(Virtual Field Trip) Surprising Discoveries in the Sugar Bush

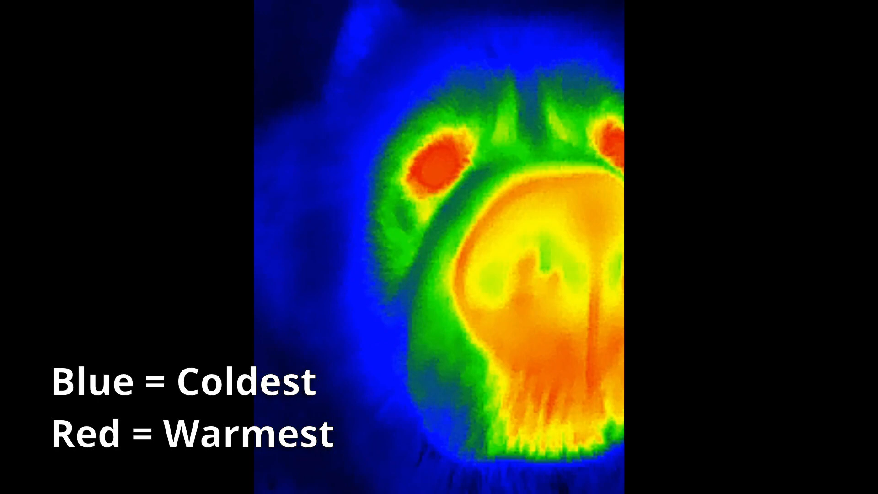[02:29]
Oh and there's Yuki. Oh my goodness Look at this! This is so cool!
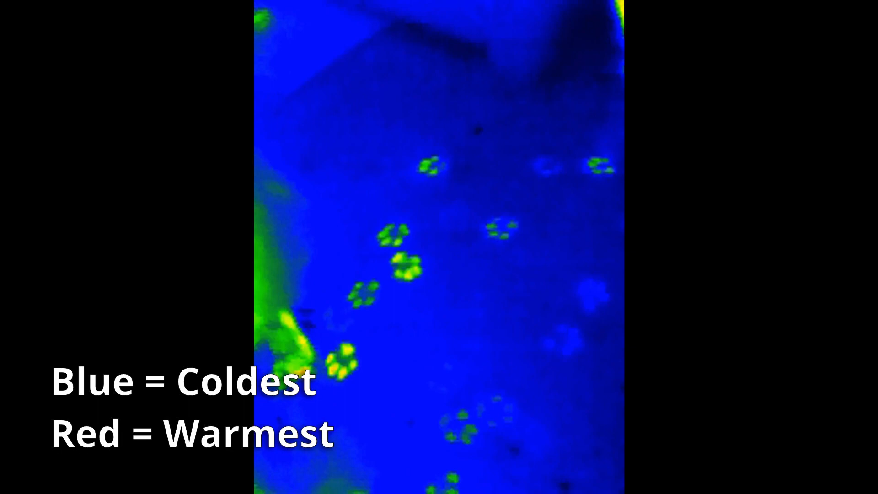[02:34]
Yeah keep walking Yuki, keep walking. Wow! This is so weird!
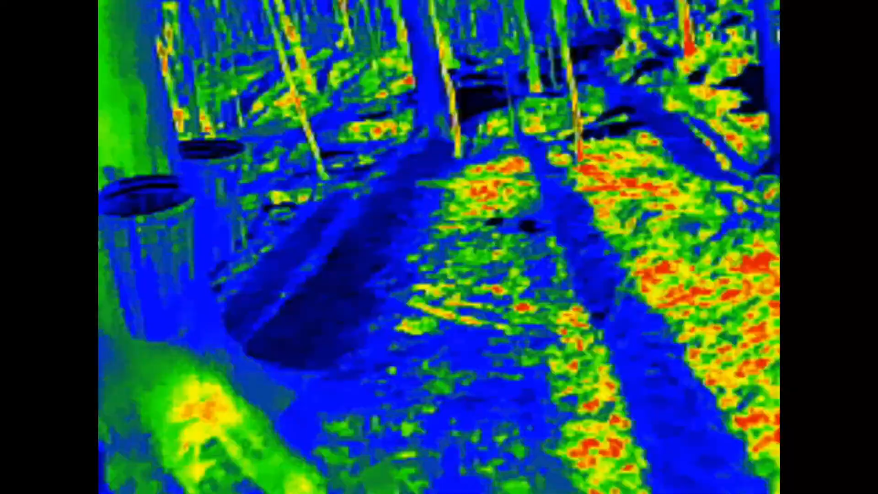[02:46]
The shadows are actually quite a bit colder than where the sun's hitting.
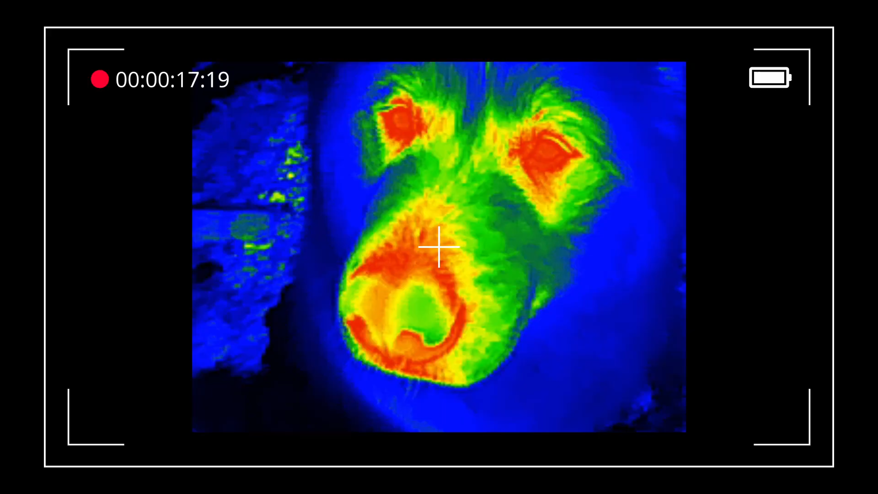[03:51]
Your face is so warm. We can see where you lose all your heat.